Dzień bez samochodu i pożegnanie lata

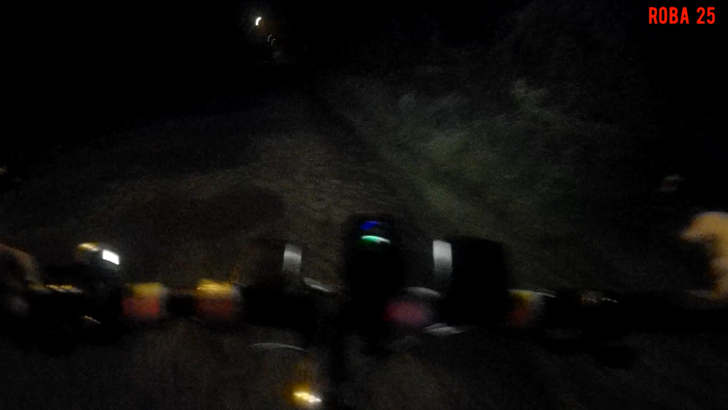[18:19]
Jak na razie sprawdzę się bardzo dobrze, bo te znaki są odblaskowe.
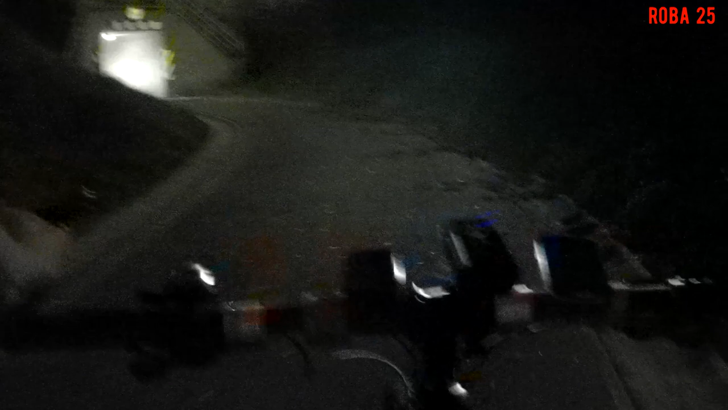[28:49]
Mamy taki tunel, bym powiedział bardziej. Ale fajnie oświetlony, słuchajcie.
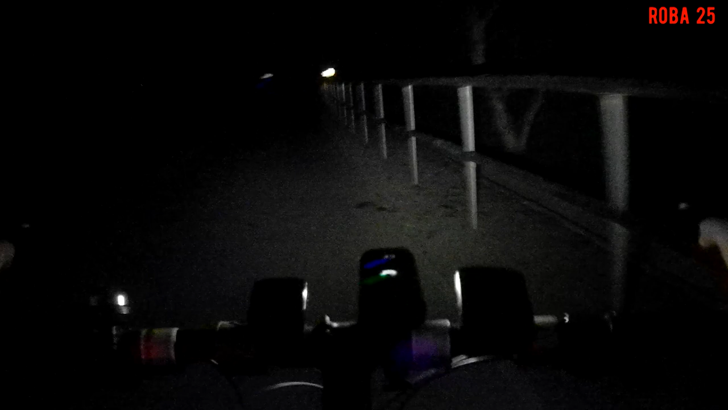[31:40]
Ja wiem, bo są jakieś szlakowskazy. Fajnie to. No tak, białko. Szlakowskazy, aha, tu jest wegetacja, mapa ze budowice Karwina, centrum Jaszczyny też się idzie, ale Lutawa, moje miejsce
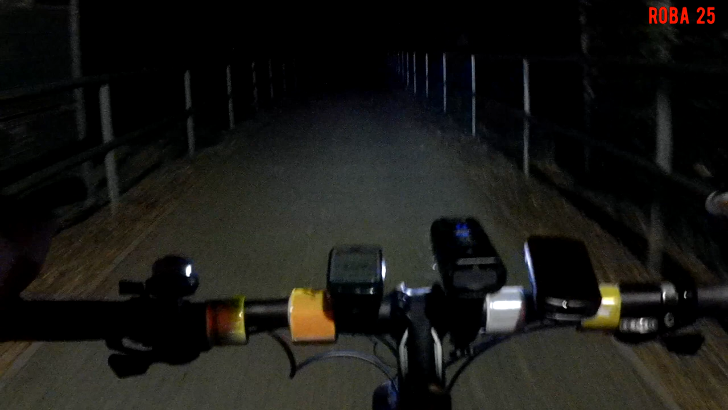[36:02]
Nawet lampa się świeci. Jedna, druga. Nieźle. Już mamy szlak nawet oświetlony. A i mamy też wspomniany most. I tutaj się nakręca. Zobaczmy. Jak ten most wygląda? Tamej rzeki bo mnie pokorza.
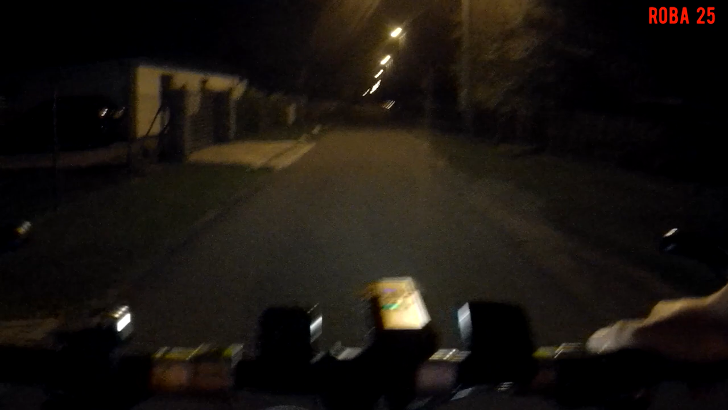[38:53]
Wjechałem teraz do Karwiny. A tu już nie padł deszczyk. Nie pyszczy. Dobrze, niech nie pyszczy.
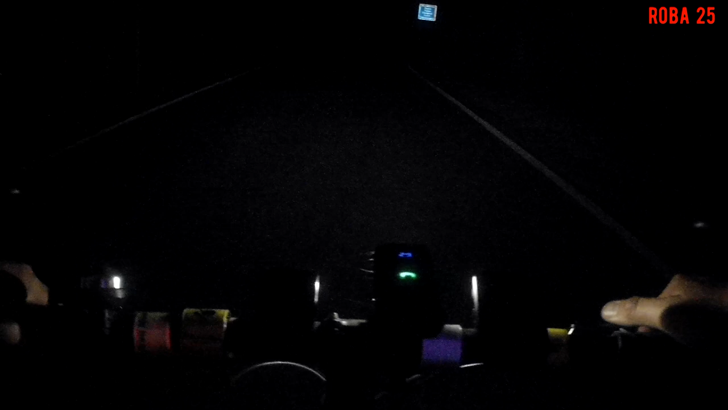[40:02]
Czyli mamy tutaj też oszczędzanie. Tutaj są latarnie, nie świecą. Więc będzie fajnie. A w Czechach się świeci. Czechy mają więcej pieniędzy. Kolejne Nowe przejście graniczne z czeskiej strony. Niebieski znak to jest Polska.
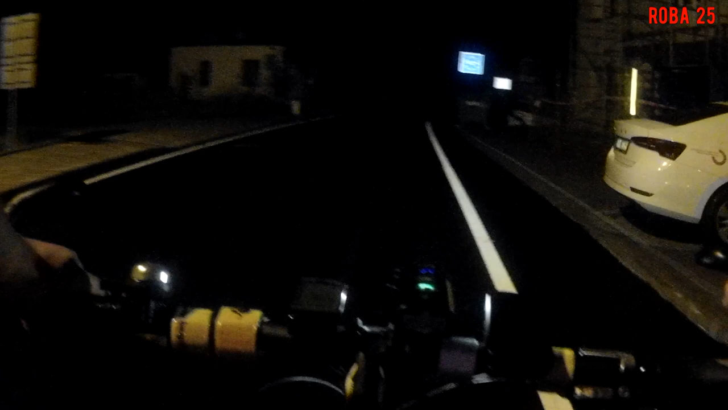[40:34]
I lampy też wyłączone. Po lewej wewnątrz strażnica graniczna.